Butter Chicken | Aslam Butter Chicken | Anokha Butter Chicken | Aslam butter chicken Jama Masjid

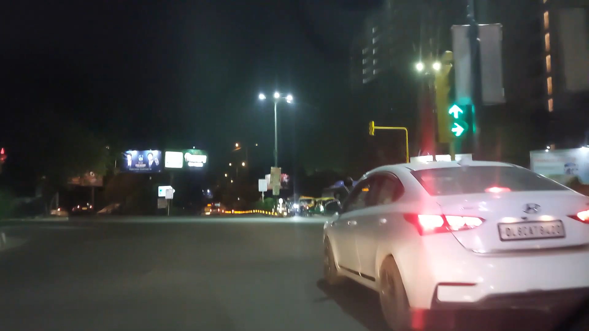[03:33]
तो भाई जाम काटते हुए अभी 9:45 बज गए हैं और अब हम पहुंचे हैं यहाँ पे जामा मस्जिद।